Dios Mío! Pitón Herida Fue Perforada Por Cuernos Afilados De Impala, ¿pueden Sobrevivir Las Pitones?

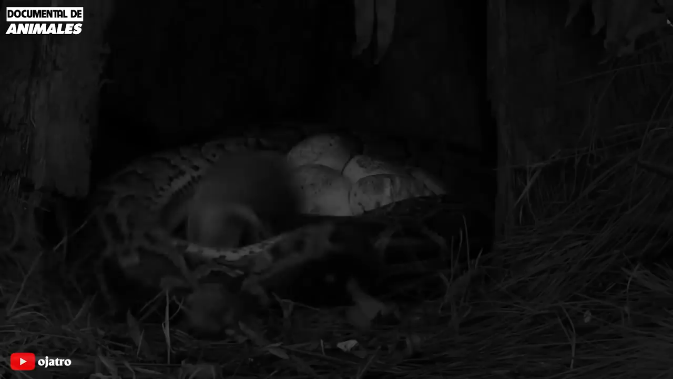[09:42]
Se acercó suavemente a la presa, se retiró abajo para esperar la oportunidad
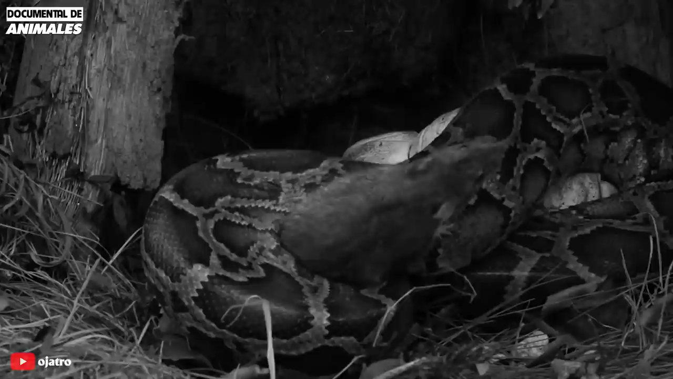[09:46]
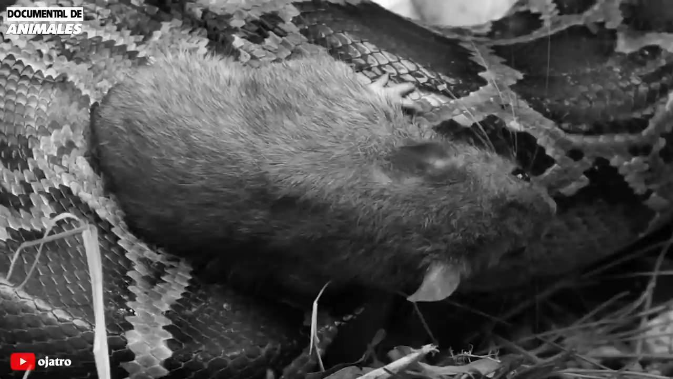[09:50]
y luego de repente se arrojó para agarrar a la presa. Al mismo tiempo utiliza todo su cuerpo flexible para envolver con fuerza a su presa y encogerse lentamente hasta que la presa muere de asfixia.
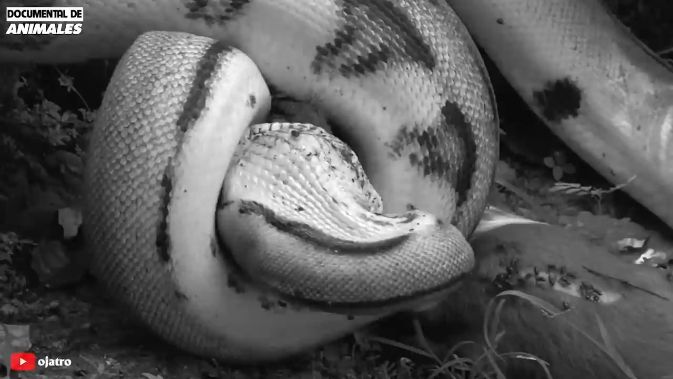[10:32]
las pitones pueden expandir sus mandíbulas para tragar presas varias veces más grandes que su cabeza.